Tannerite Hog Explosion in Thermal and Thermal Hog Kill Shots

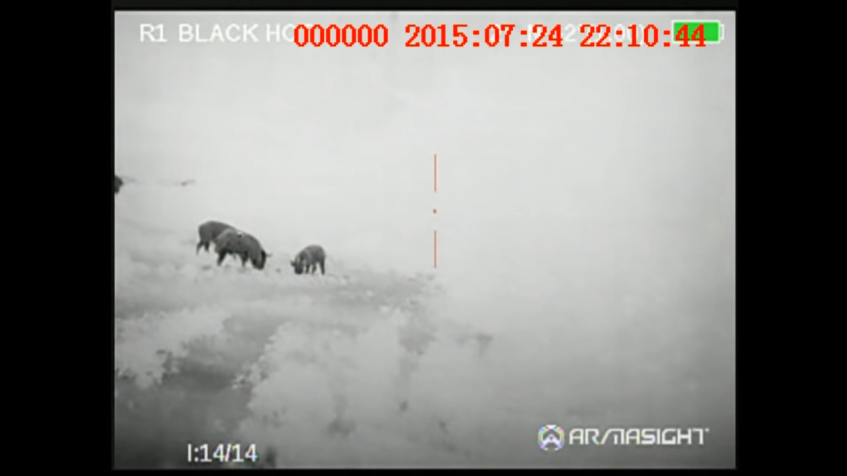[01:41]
There's two right there behind each other.
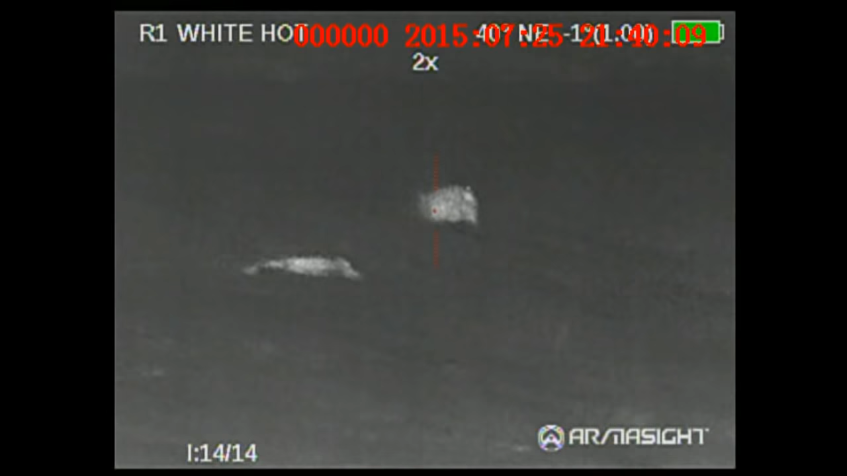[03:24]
Ooh. One right out the middle, right? That's so goddamn fun.
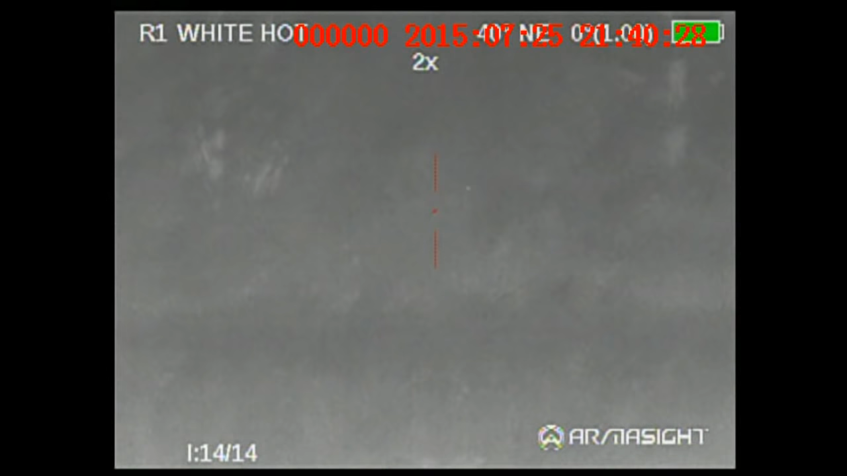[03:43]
I don't know what else to say about it. Yep.
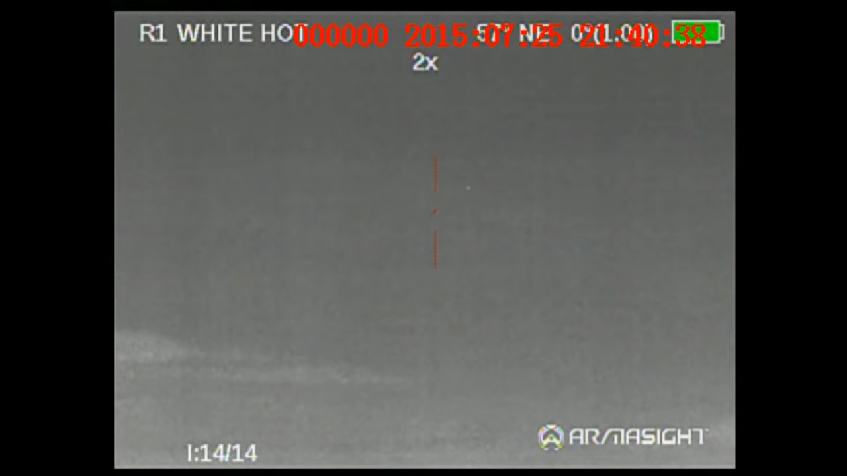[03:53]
Trying to get up. What? There's one trying to get up.
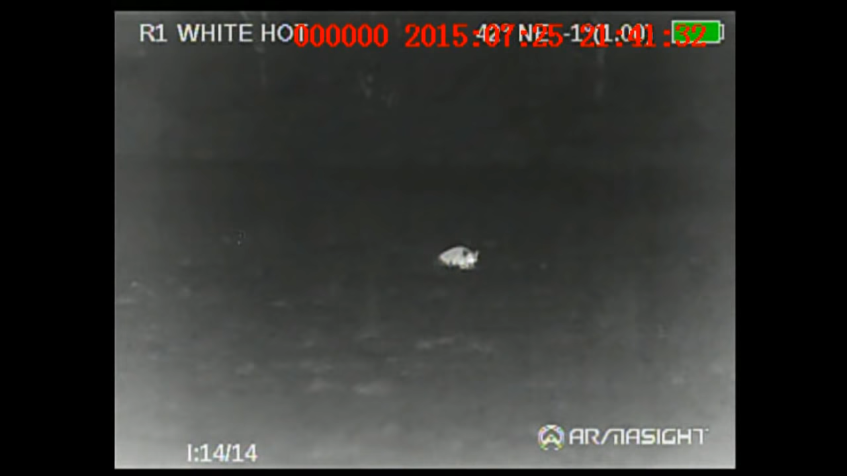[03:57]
What if that motherfucker died? Fuck him. I'm a...
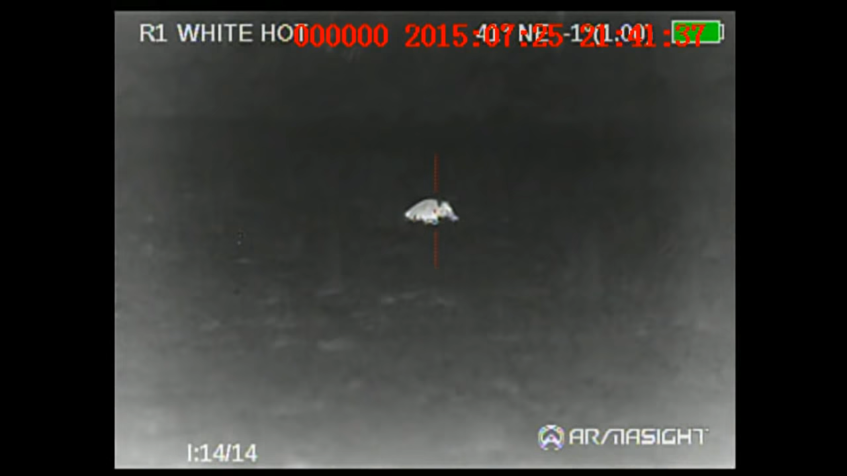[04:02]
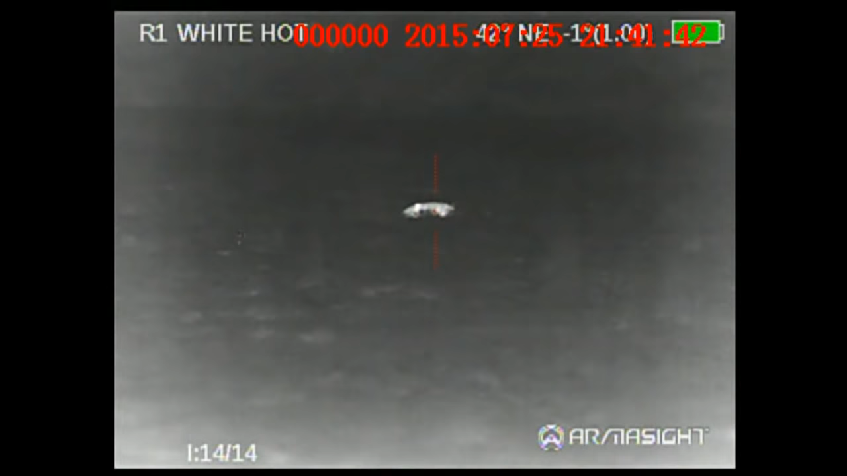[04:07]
How am I not fucking drilling him?
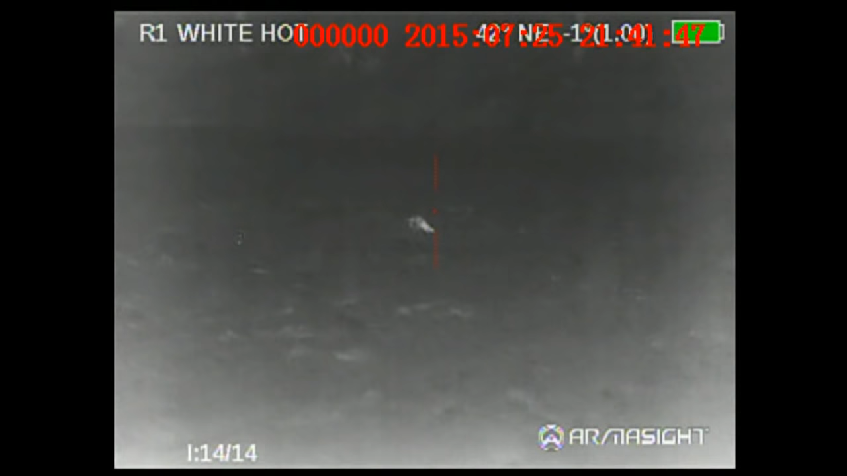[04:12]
You are. You know, oh, he God. Shot over. No, he just damn just smoked him. I saw the blood fly. Is that what that was? Yeah. Oh, that's your bladder in the field.
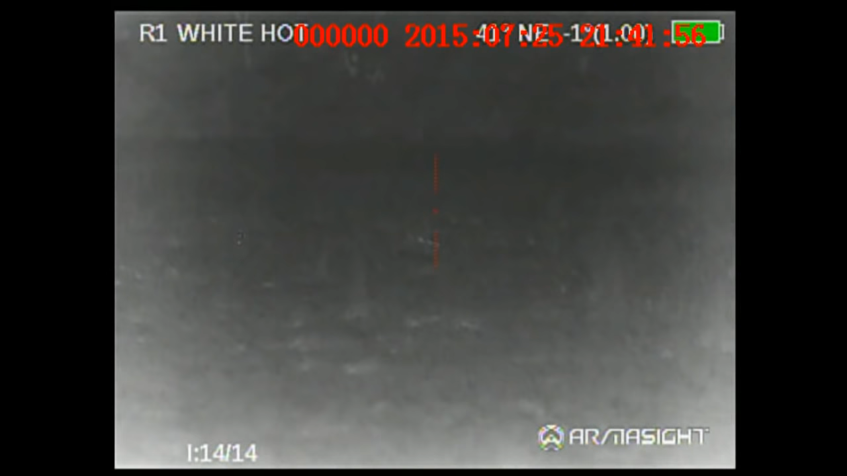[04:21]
Hey, let's roll. Blood fly. Is that recording? Oh, yeah, he's recording.
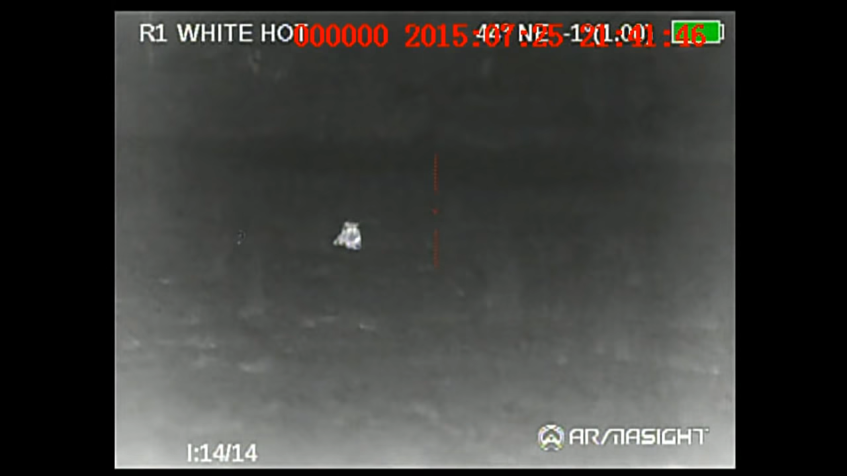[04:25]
Oh, I'm going to fucking drill him.
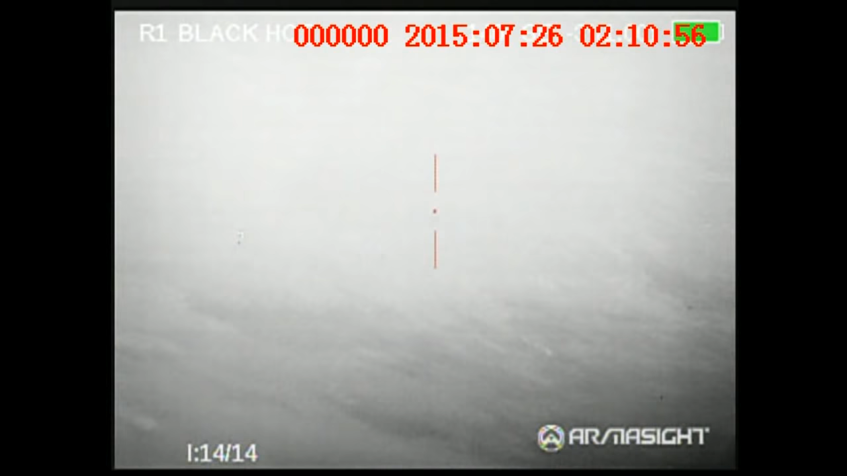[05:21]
What the fuck is that out there? Oh, pig.
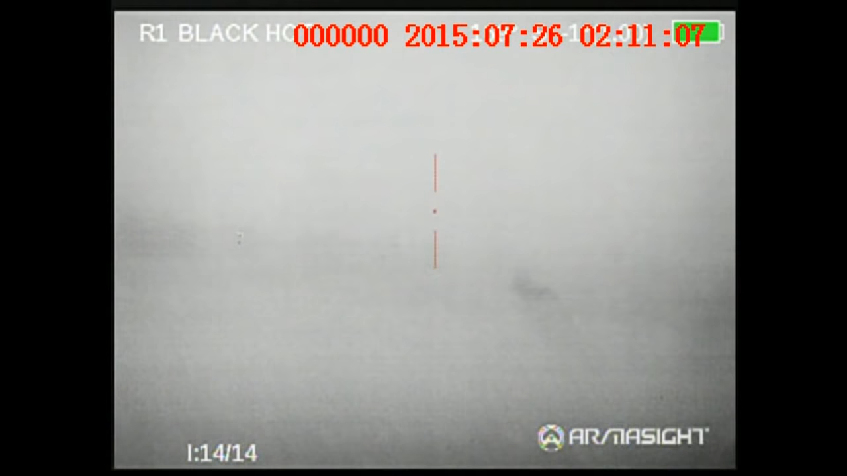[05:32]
See him running across the water? Where? And running in the water. Right or left? Straight ahead.
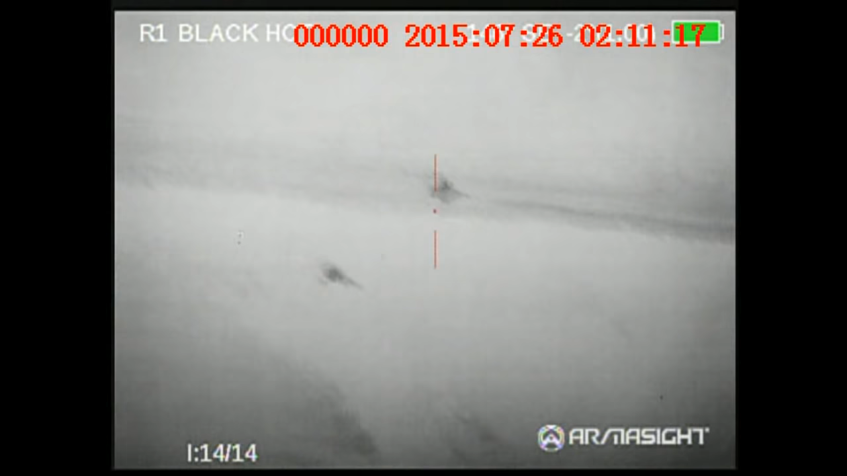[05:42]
Oh my God. Dude, perfect fucking shot. Shoot him, good.
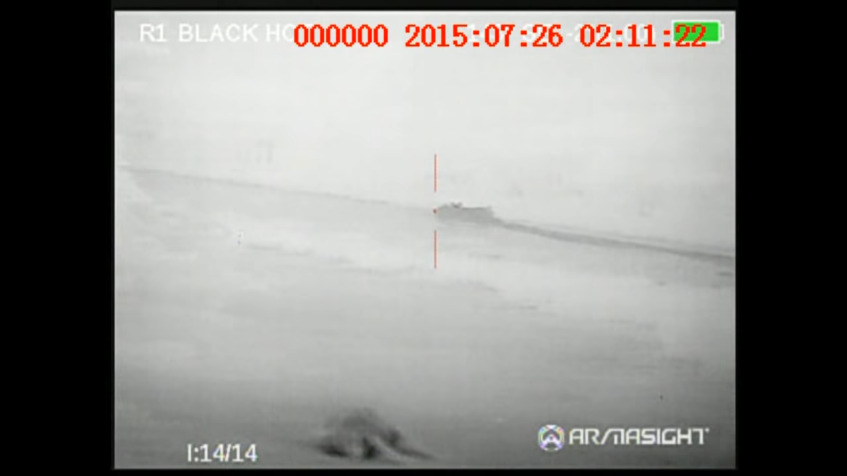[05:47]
Oh shit, my fucking gun jammed. Are you kidding me?